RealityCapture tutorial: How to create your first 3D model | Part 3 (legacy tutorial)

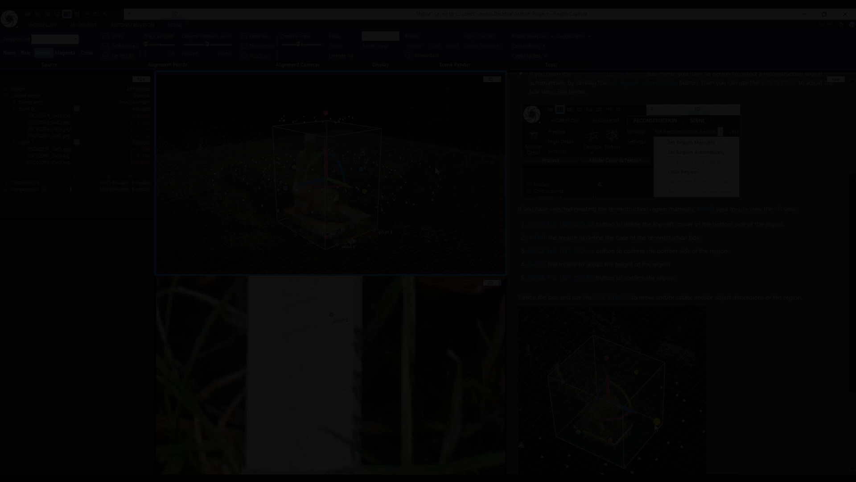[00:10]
Everything is set so we can talk about the reconstruction. I can start it from the workflow tab and calculate the model with preview, normal and high quality. Or I can start it from the reconstruction tab. Again I have the options for normal, preview and high detail. I will quickly show you a few of the reconstruction settings. In the image depth map calculation you can choose which graphics card you want to use. I only have this one GeForce RTX 2070.
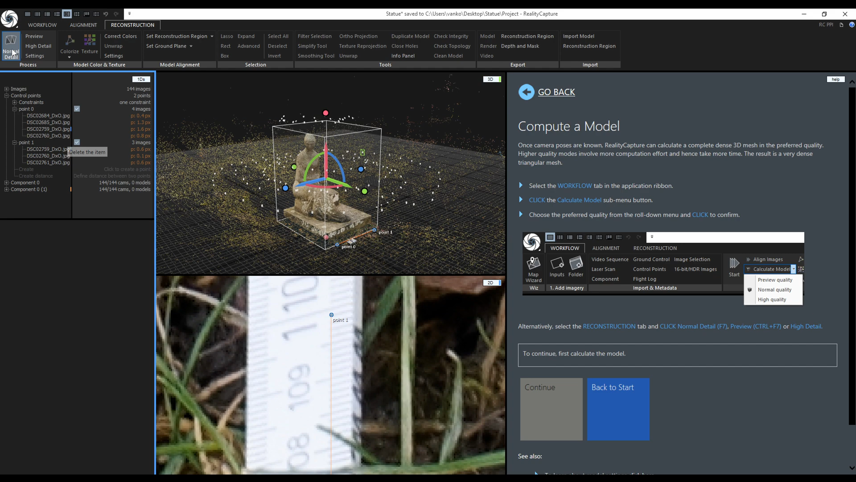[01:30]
I will not touch these other more advanced settings during this tutorial. Everything is okay and I didn't change a thing so now I will reconstruct the mesh on normal detail. Reconstruction finished and before I do anything else I will first save the project again.
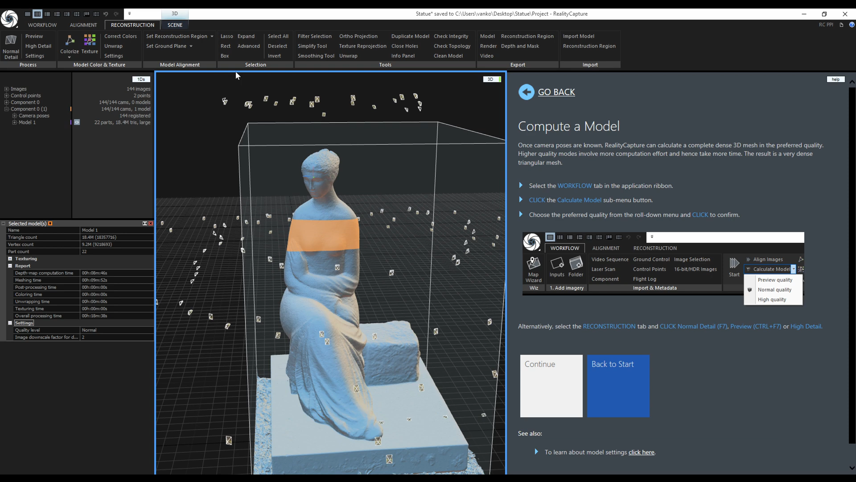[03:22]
The next tool is the box. This tool uses the reconstruction region to select and deselect triangles inside or outside of the region.
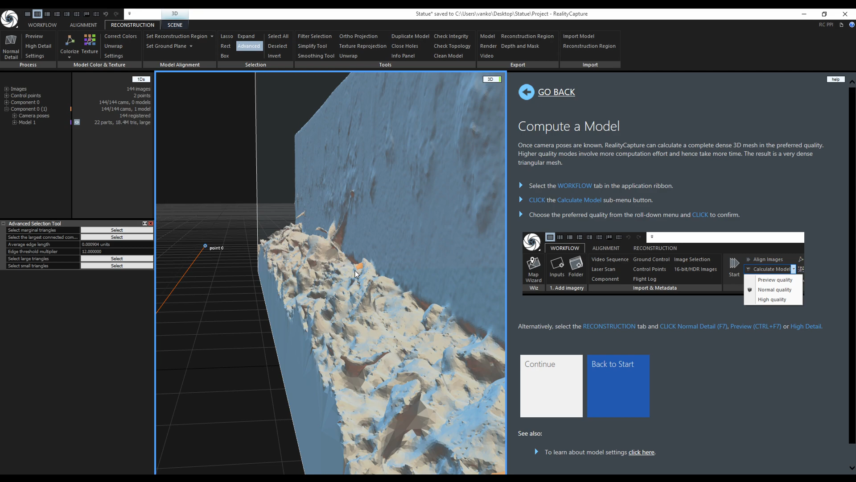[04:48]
I will not delete them just yet, because I will use the box tool to cut out the bottom part of the model. I will adjust the region in the front view in a way, the bottom part of the region is in the middle of the pedestal. I will check it from the right view just to be sure. From the back view and the top view as well.
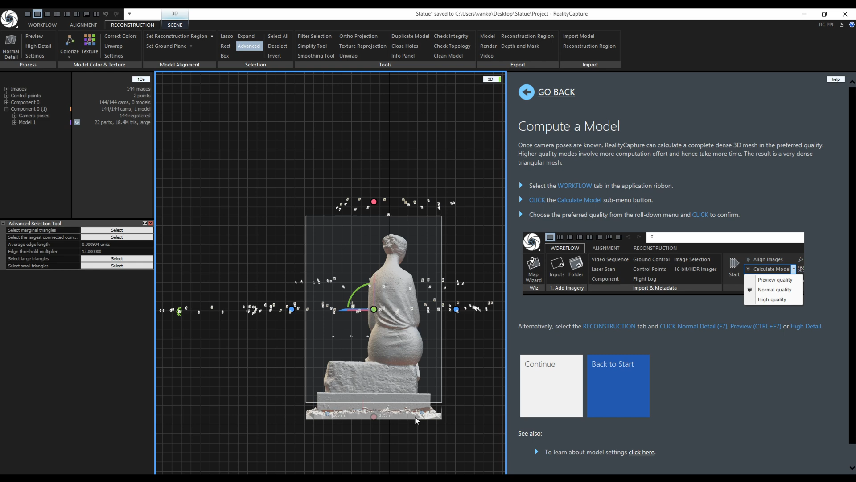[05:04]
I will activate the box selection tool and add triangles outside of the box.
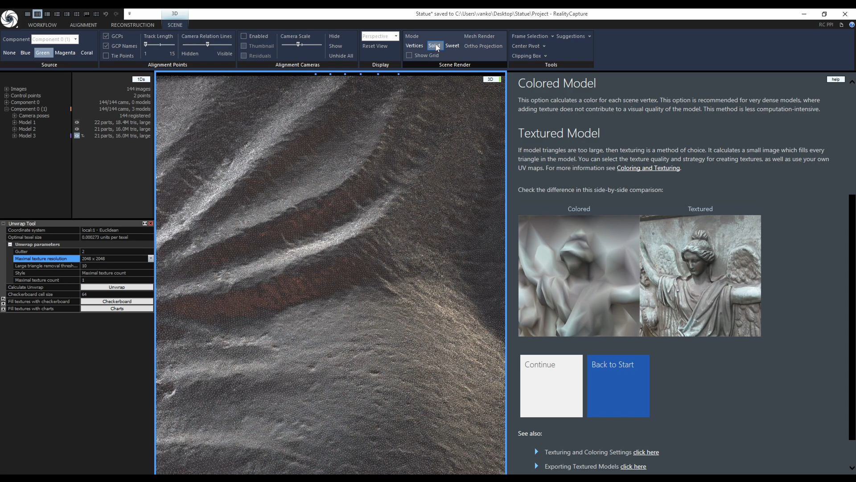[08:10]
This is the solid view without any color information.
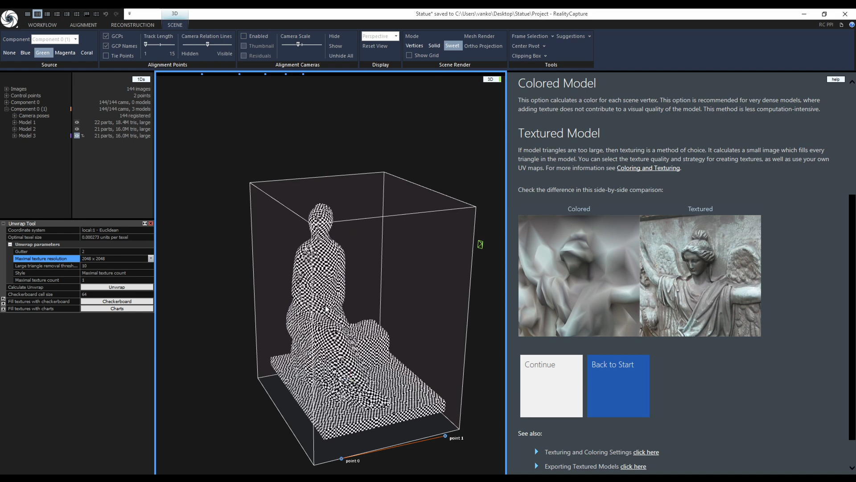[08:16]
And this is the checkerboard displayed in Sweet Mode.
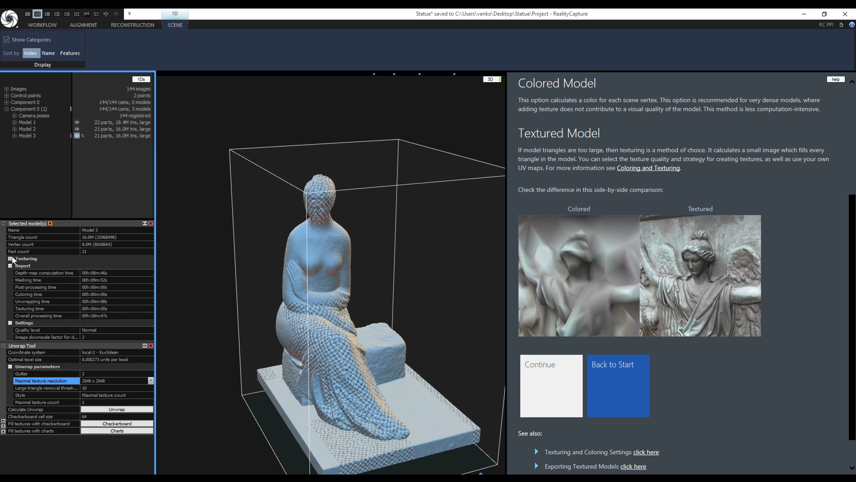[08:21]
Now when I click on the model and check its texturing properties, we see it has one 2K texture. The texture has 91% utilization and the texture quality is only 12%.
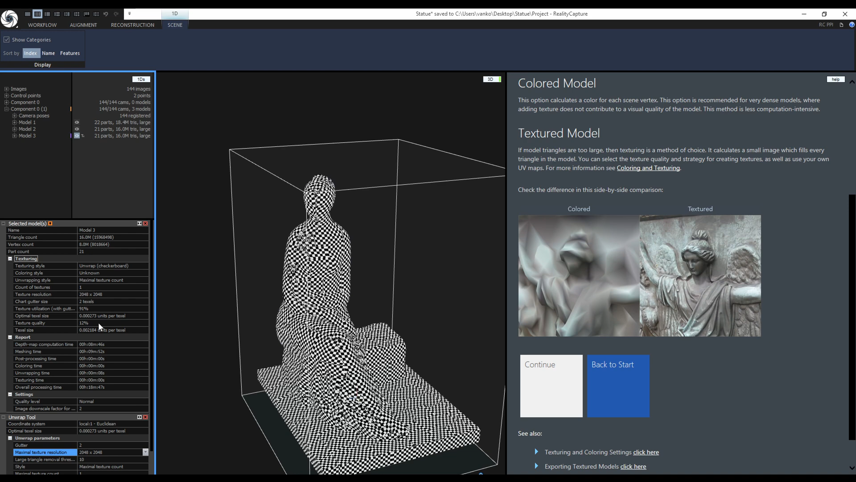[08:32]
Here is the actual texel size and here is the optimal texel size to get 100% quality. Let's choose different settings for the next unwrap.
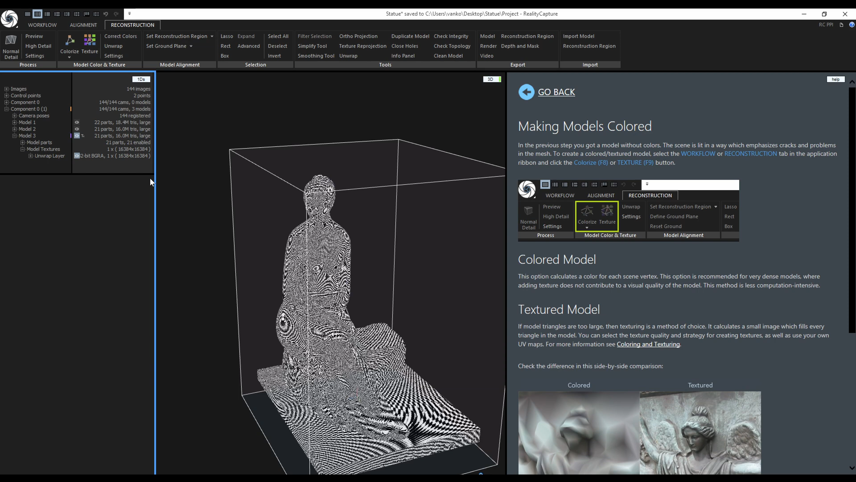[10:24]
I will select one image as a reference for the other images. The very first image should be okay. To view it, change the layout to 1 plus 2 plus 1 and change the views.
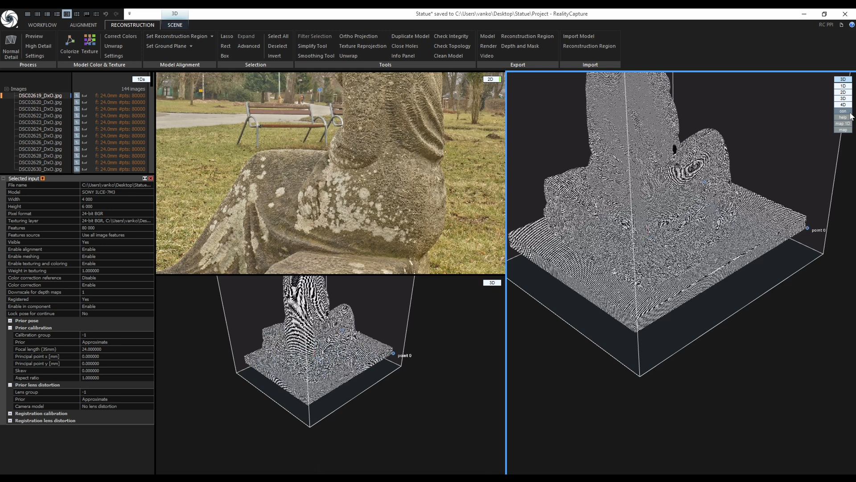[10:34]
To use it as a reference I need to select it in the 1Ds and enable color correction reference in its properties.
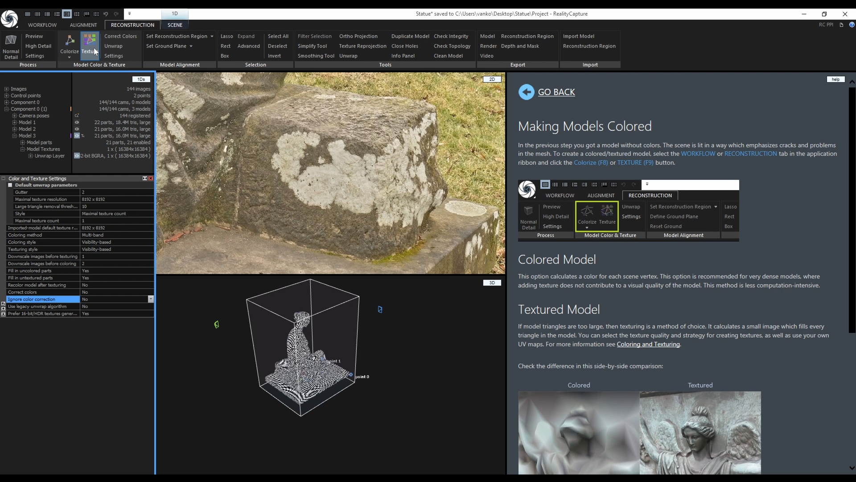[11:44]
One more thing before texturing. I will disable the images from the outer loop that were used for the basic frame. I want to keep only the detail shots for the texturing. To do this I will go to the scene context tab and enable visibility of the cameras. Switch to the top view and in the alignment tab I will activate the camera lasso to select the inner cameras. Then I will invert the selection and in the 1D's view disable them from texturing. You can also see in the image list that this little TX icon is not highlighted. Now I can deselect them and finally start the texturing.
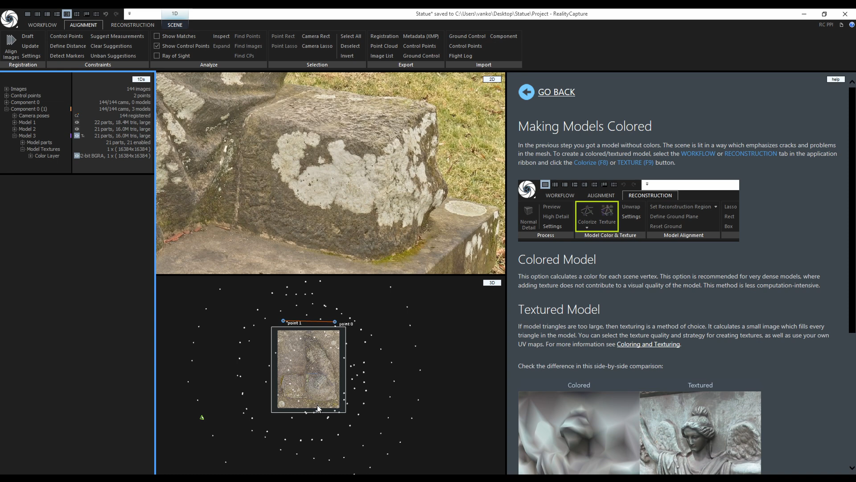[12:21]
Texturing has finished and I noticed I did not turn off the camera lasso so I will turn it off now. Switch from the top view to perspective view by pressing 0 on the numeric keyboard. I can also change the layout again. Keep the right view as the help and the middle view as the 3D view.
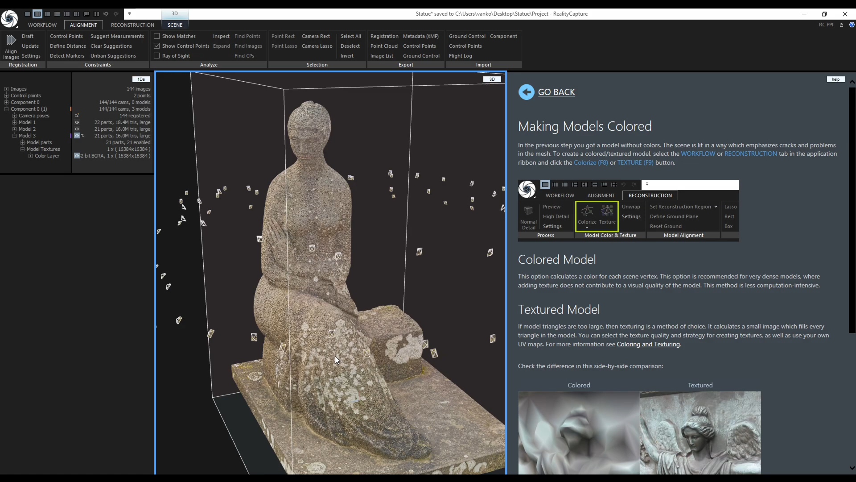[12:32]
And this is my nice looking textured 3D model. I will stop the video here and continue with the simplification, texture reprojection and exporting in the next video.